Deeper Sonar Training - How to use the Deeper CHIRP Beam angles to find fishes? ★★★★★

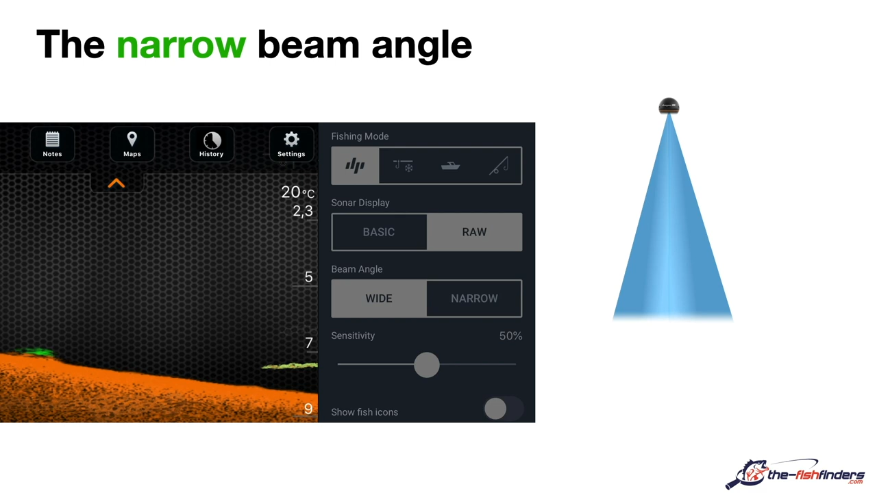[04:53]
On screen: water 20°C
If we now set up the narrow beam angle on our smartphone app for the deeper, then we will surely miss out pikes and logically, they will not be displayed.
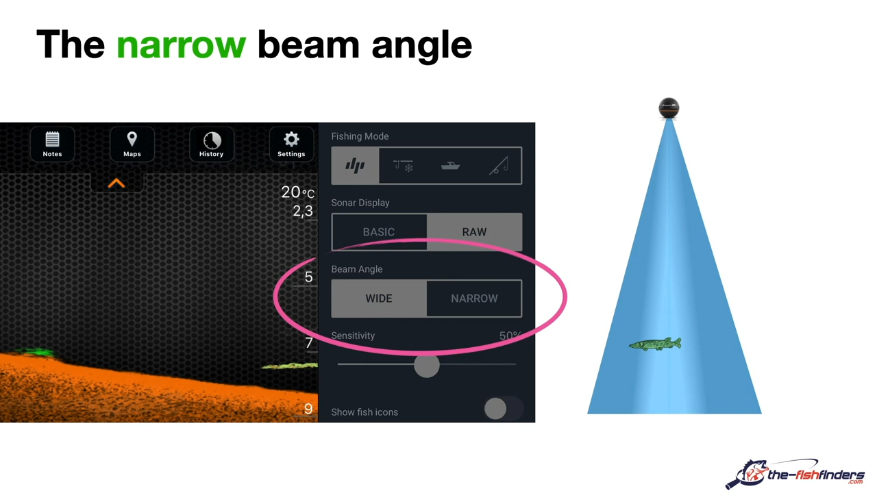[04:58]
On screen: water 20°C
If we can see an arch with the narrow setting, then we can relatively well estimate the pike's position, or how close it is to the deeper.
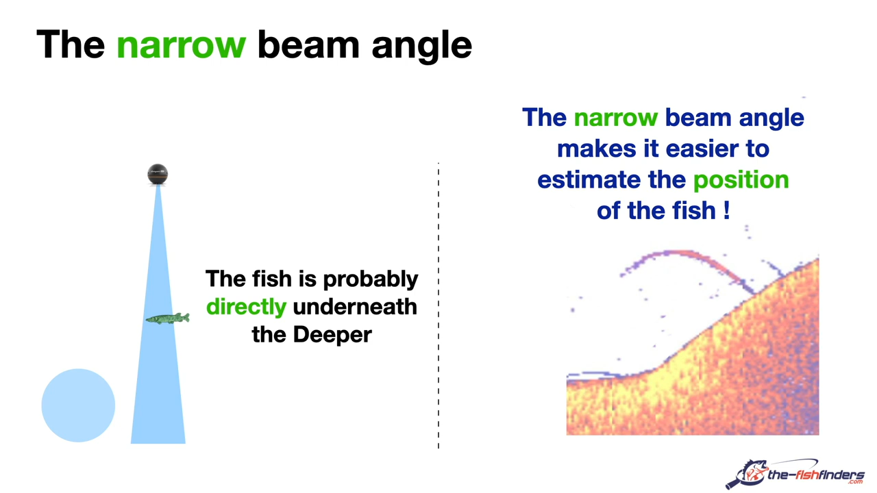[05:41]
How do we now make a strategic use of both beam angles? With the wide beam, we can cover a larger area and see more fish, which we would simply miss with the narrow beam.
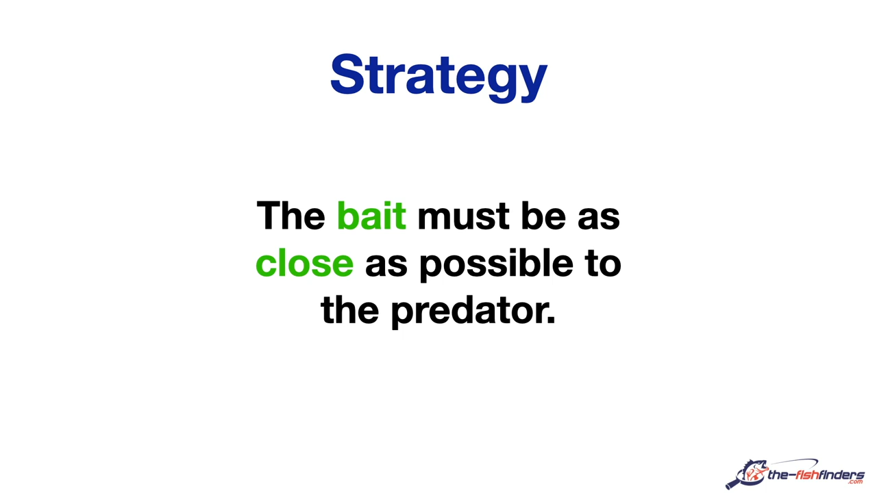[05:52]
On the other hand, we can relatively well assess that the fish is near the deeper with the narrow beam. In a practical sense, we first choose the wide beam when we are at a hotspot.
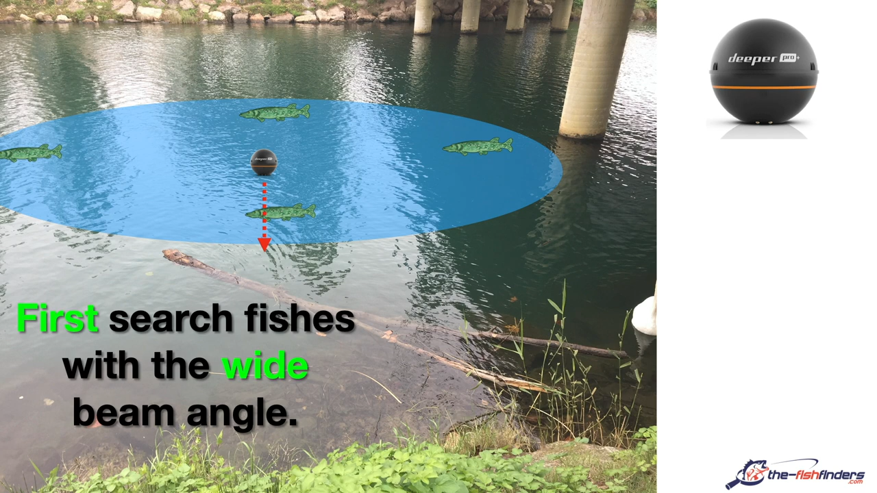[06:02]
So, we cast our deeper in and receive a lot of information. As we look at the result on the screen, there are probably a couple of fish arches or maybe just one, but we are sure of one thing, there is fish underneath.
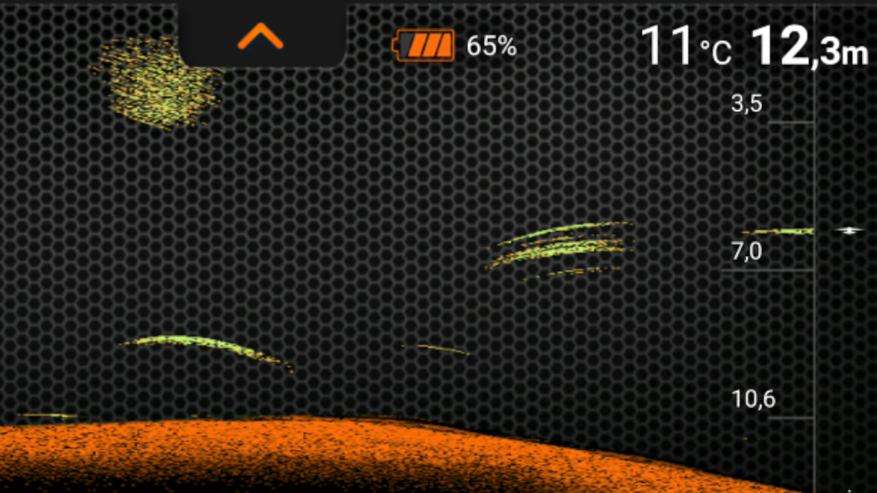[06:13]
On screen: depth 12.3 m, water 11°C
The next step is to switch to the narrow beam.